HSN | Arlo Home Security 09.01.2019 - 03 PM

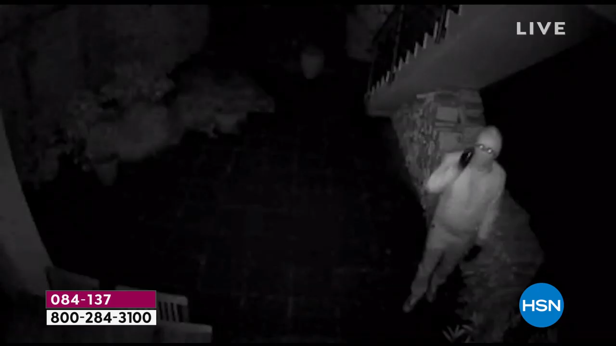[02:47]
and I can tell you that this video is amazing. It's the best eyewitness you can ever have.
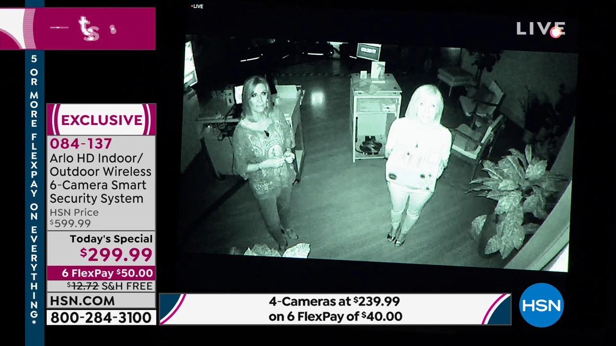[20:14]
It automatically switches into night vision, which is the black and white. It's infrared, so it kind of illuminates us. It lights us up. You know, the truth is, Julie, I was watching earlier when you were on with Adam. Uh-huh. And let me tell you, it looked like somebody was shining a spotlight on you. A flashlight. It was, there is absolutely no light on in here. You just need to understand that. It's pitch black. It looked like a light was shining on you guys. And that's just the quality of the night vision, right? Of the, it's the infrared. Exactly. So, you might be inside your house, and you peek out the window, and it's pure black.
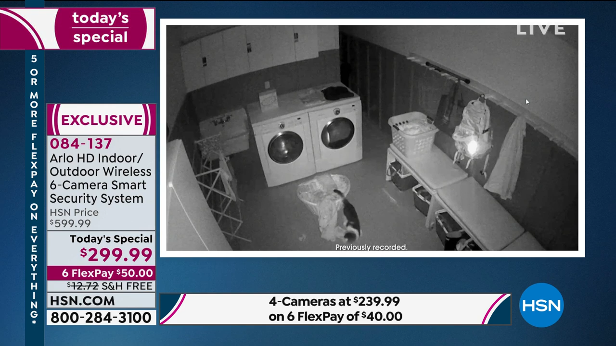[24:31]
It's the best eyewitness you can ever have. You know, and it always helps make a case.
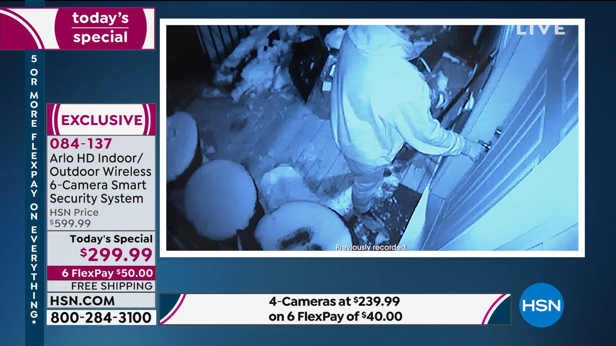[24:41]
So anytime you can protect yourself with something as good as this, or just like right now, looking at the culprit is the cat, you know, that's always a good thing, too.
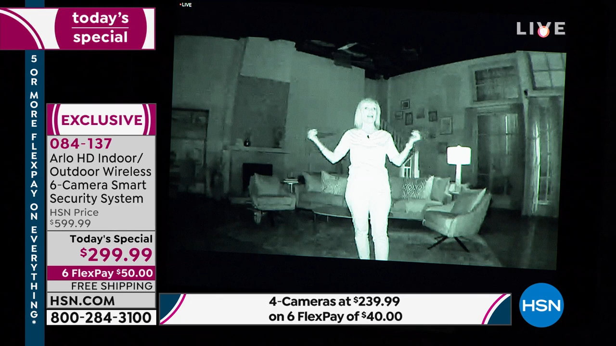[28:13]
Okay, this is the infrared night vision right here. It automatically clicks in. So I'm just going to kind of move around. It's dark in here. I don't want to fall. Yeah, be careful. Okay, I'll go over and sit on the couch. So over here, even if it's at night, what you can do is, let's say you're laying in bed and you hear a noise, you could go on your phone and see what's going on in the middle of the night. Meanwhile, Arlo is recording. You can also customize each camera if you don't want a camera to be recording all the time.